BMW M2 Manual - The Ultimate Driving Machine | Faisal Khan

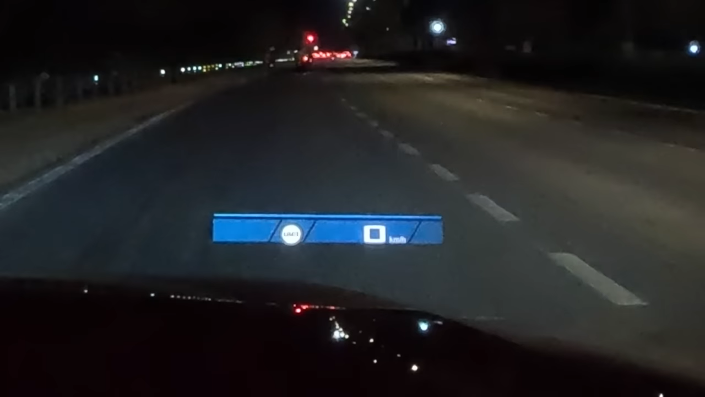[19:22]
I have to press it once again to confirm. And we are confirmed. So, there the heads-up display also changes. And I'm going to turn off the stop-start system as well.